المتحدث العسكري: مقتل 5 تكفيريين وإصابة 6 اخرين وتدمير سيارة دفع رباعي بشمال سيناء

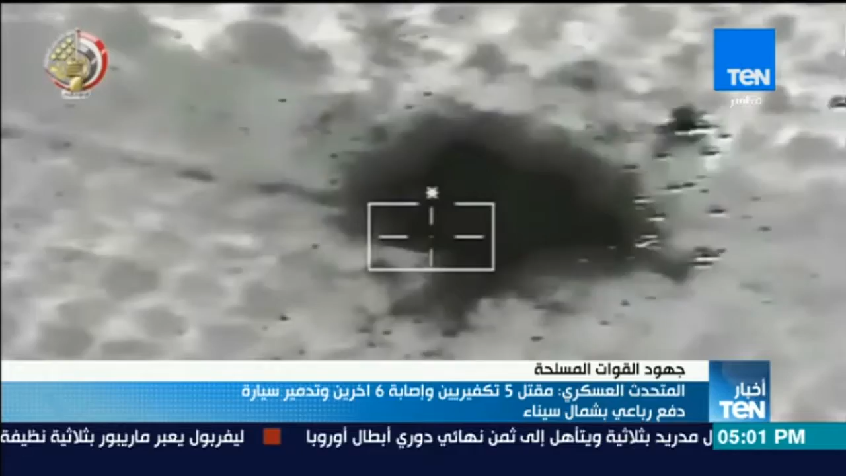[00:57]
مما أصفر عن مقتل خمسة أفراد تكفيريين وإصابة ستة آخرين من
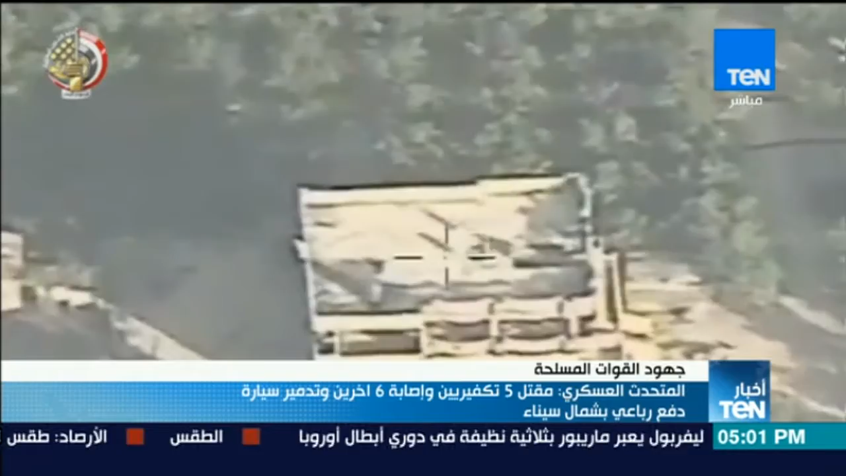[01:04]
العناصر الإرهابية وتدمير عربة دفع رباعي ومبنيين حاولت
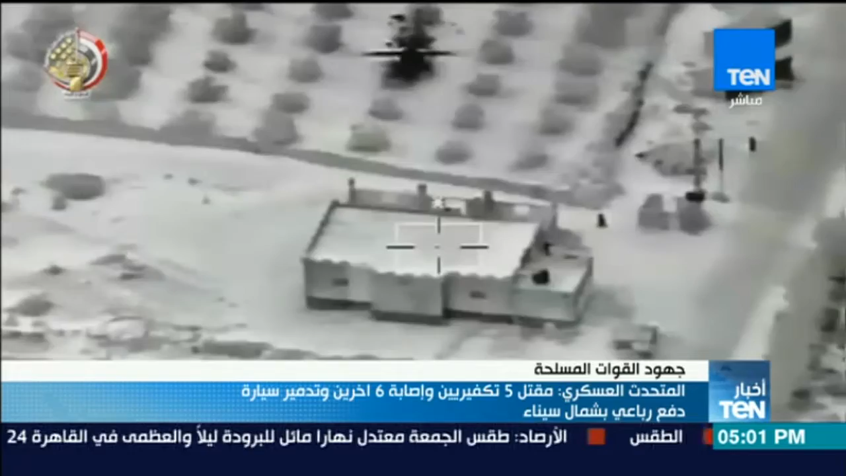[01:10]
تلك العناصر الاختباء بداخلهما هذا وتواصل عناصر القوات المسلحة عملياتها الأمنية لتطهير سيناء من براثن الإرهاب الغادر